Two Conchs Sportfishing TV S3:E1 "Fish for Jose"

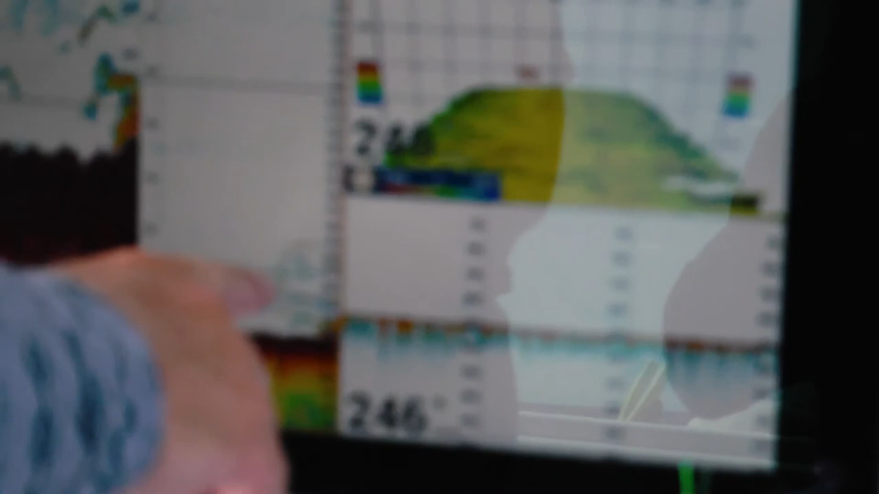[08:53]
Alrighty guys, it looks like we have a lot of amberjack right up here from 190 feet down to 230 feet.
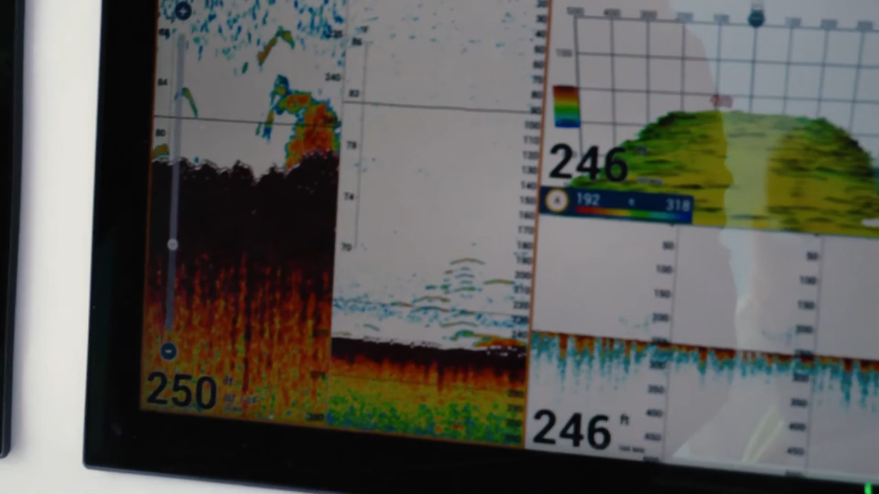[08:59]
I can see the wreck right down here in 250. Okay guys, drop them.
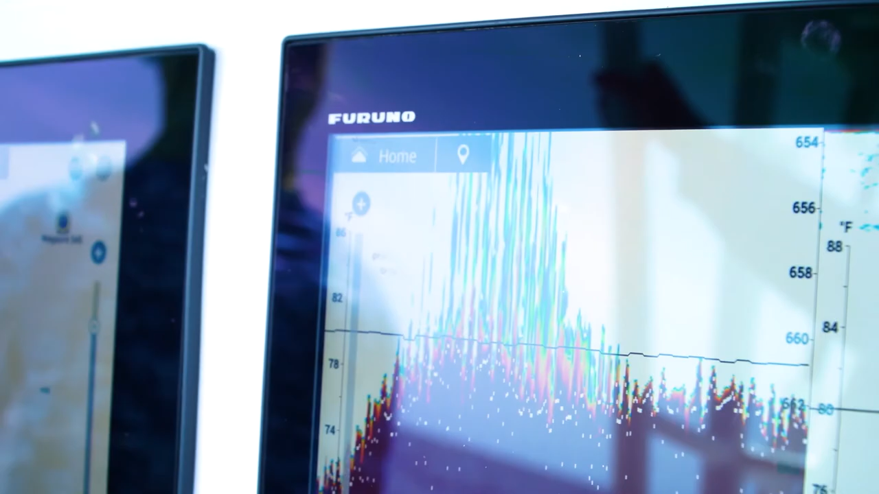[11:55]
You got that Furuno radar on.
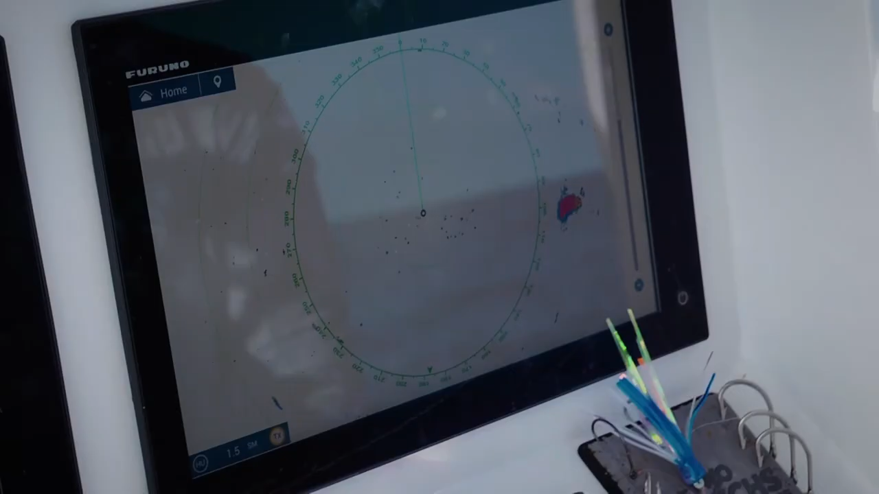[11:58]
I think you're marking birds already. This is what you're looking for right here.
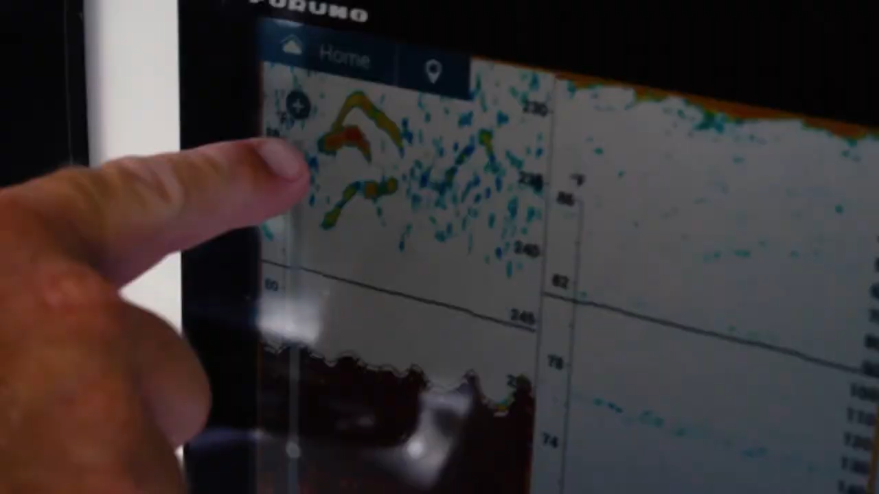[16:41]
That's gonna be a mutton. I got this side zoomed in.
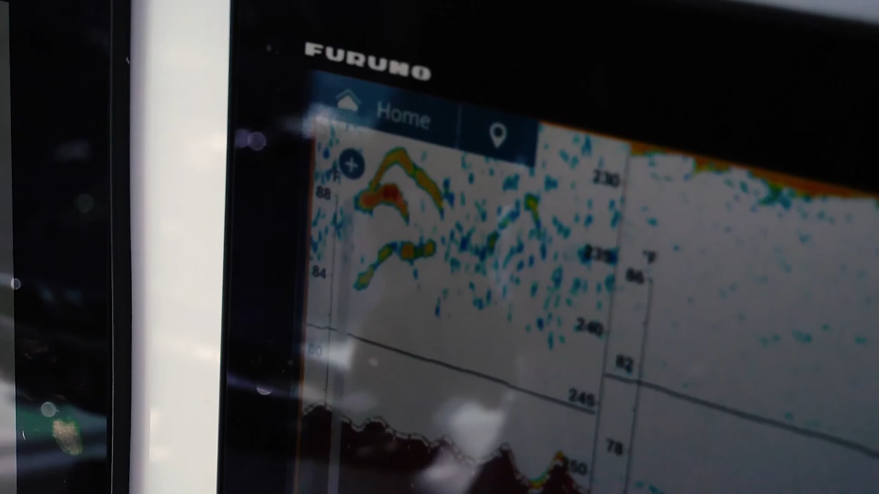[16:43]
It's 235 feet down, which means, you know, it's only, you know, 20 or so feet off the bottom.
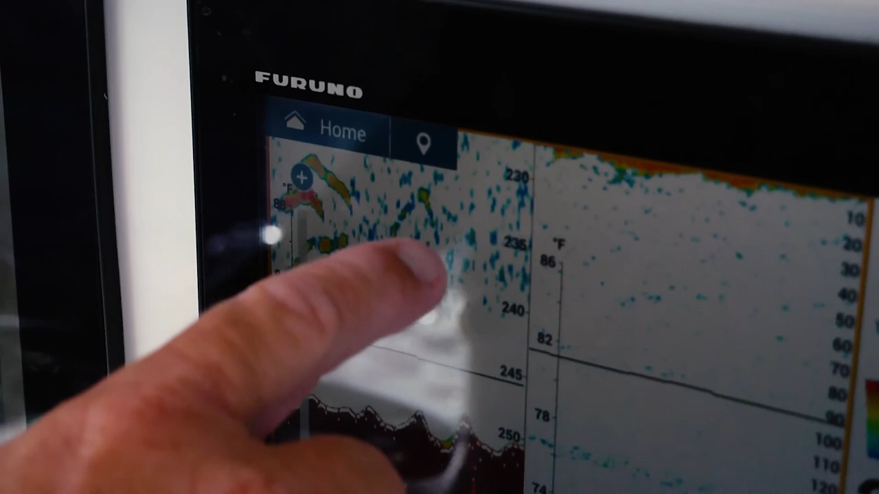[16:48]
So by seeing that mutton up high like that,
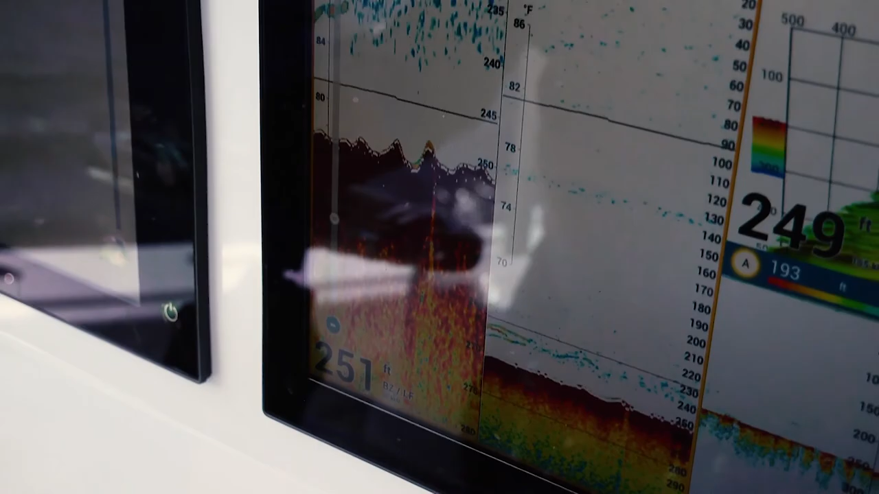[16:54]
about 30 feet off the bottom, that mutton is up here looking down on the bottom. So the higher you get, the more stuff you can see on the bottom, and then that fish will go down to attack its prey.